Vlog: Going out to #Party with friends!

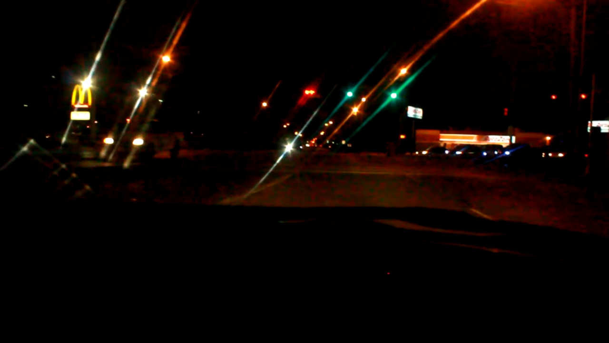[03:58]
Wait, it's a green light. What? Battery dying. This is stupid. Oh, fuck, guys. Uh.